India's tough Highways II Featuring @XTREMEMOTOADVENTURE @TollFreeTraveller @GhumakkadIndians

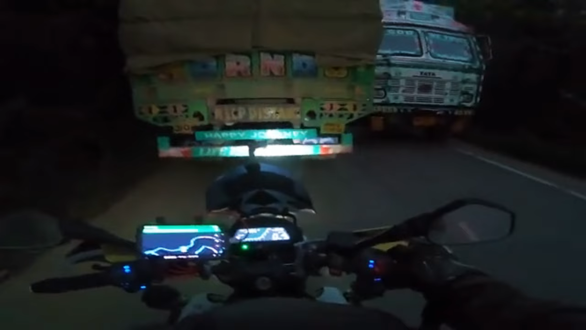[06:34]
रोड तो पूछो ही मत, वाट लगी पड़ी है रोड्स की, ऊपर से ये ट्रक्स, धूल मिट्टी रोड़ी पत्थर गड्ढे कीचड़, भगवान रे भगवान। चलो निकले तो यही ला रही है यार,
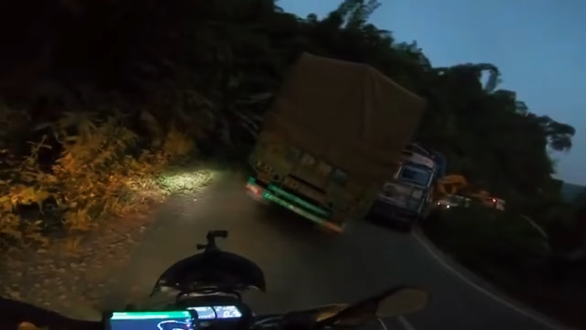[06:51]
इंडिया में सबसे ज़्यादा ट्रक कौन से रूट पे है,
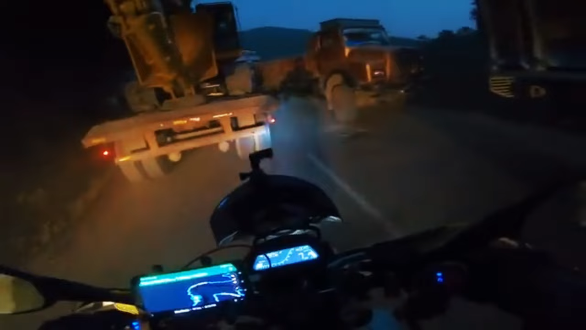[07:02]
तो अगर मुझसे पूछो कि इंडिया में सबसे ज़्यादा ट्रक कौन से रूट पे है तो मैं कहूँगा जिरीबाम वाला, इन तुम्हारी ले ली मार ली ऐसी तैसी कर दी। So in conclusion, if you want to experience a highway that will leave you with memories curved deep into your bones, come to Manipur.
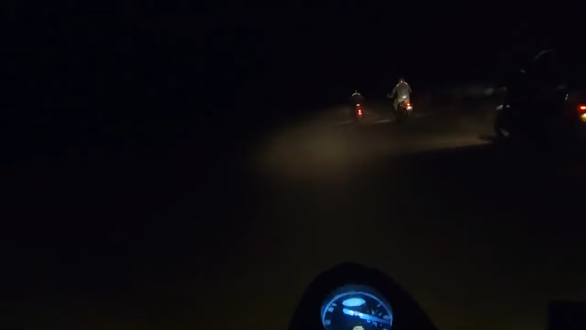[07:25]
The magical Jeribam Highway awaits, National Highway 37,